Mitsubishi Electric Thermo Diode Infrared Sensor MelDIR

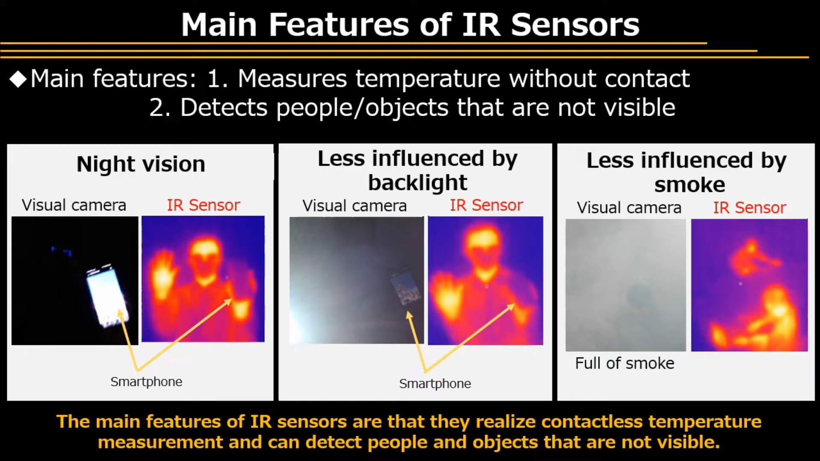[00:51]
The main features of infrared sensors are that they realize contactless temperature measurement and can detect people and objects that are not visible.
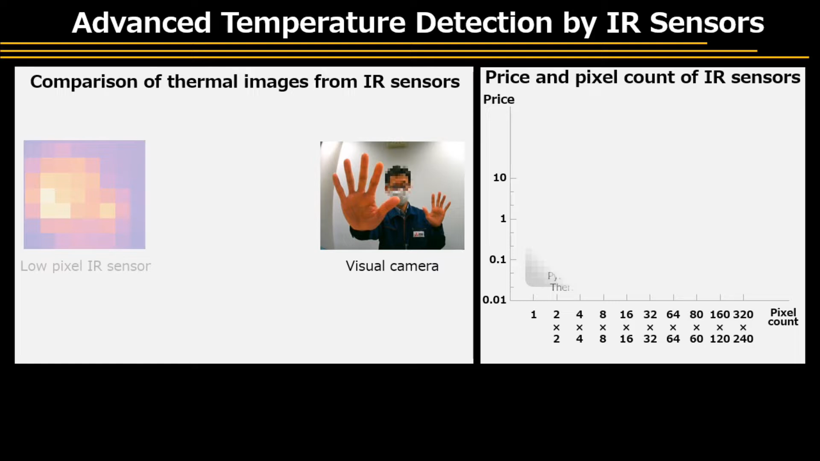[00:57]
The information that can be obtained by low-pixel infrared sensors is limited, but Thermal Diode Infrared Sensor Meldar realizes advanced detection for identifying
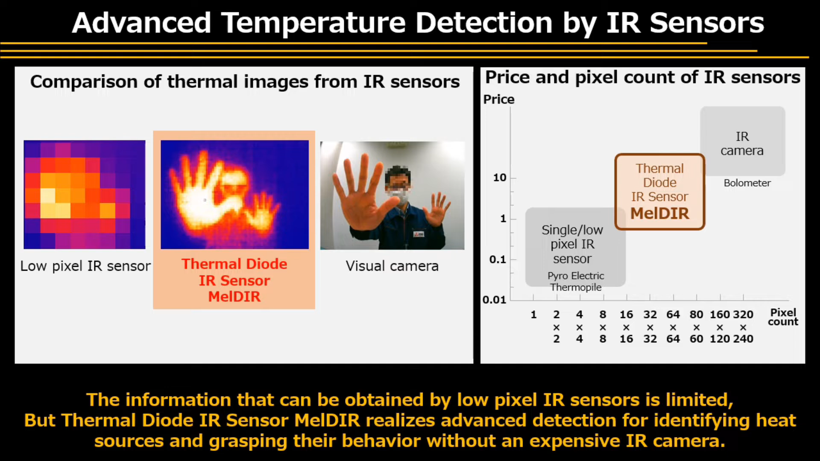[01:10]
heat sources and grasping their behavior without an expensive infrared camera. Thermal Diode IR Sensor Meldar ensures accurate identification of people and objects and an accurate grasp of their behavior.
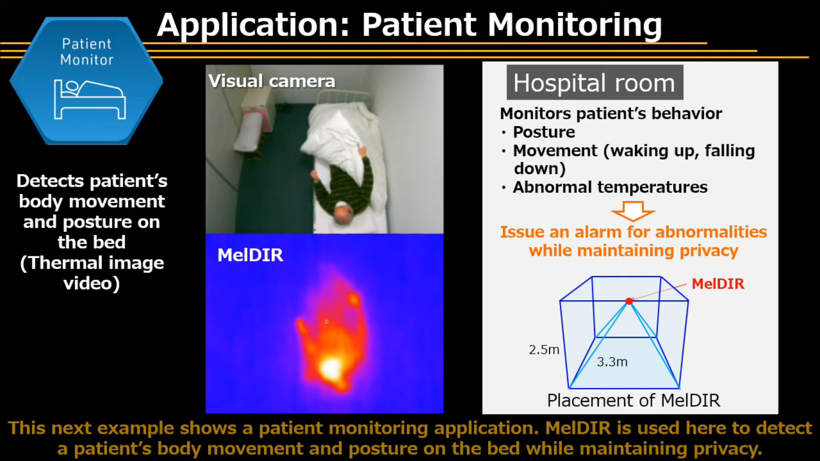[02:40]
This next example shows a patient monitoring application. Meldar is used here to detect a patient's body movement and posture on the bed while maintaining privacy.
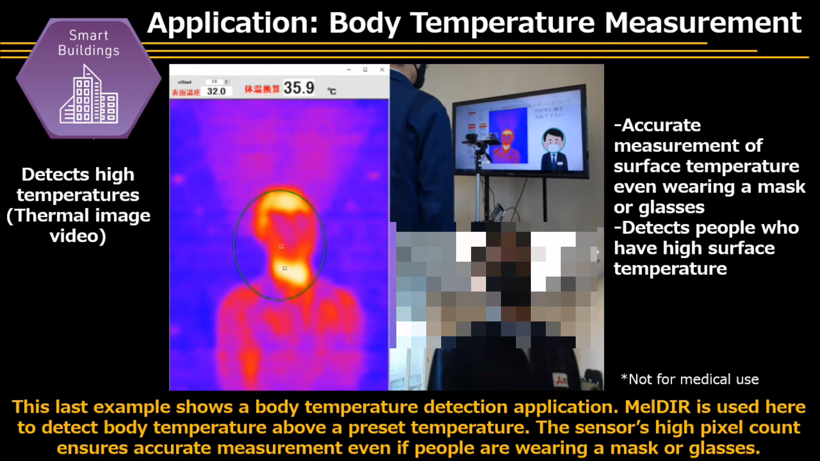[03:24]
Meldar is used here to detect body temperatures above a preset temperature. The sensor's high pixel count ensures accurate measurement,
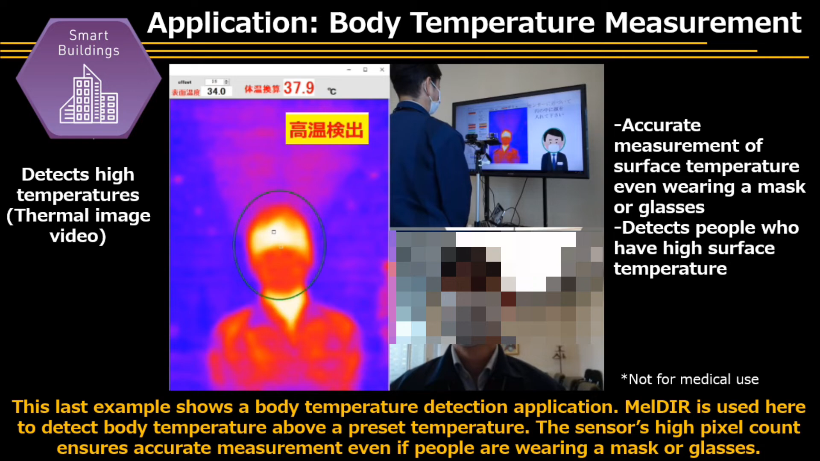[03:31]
even if people are wearing a mask or glasses. Specifications of two series of infrared sensors are shown here.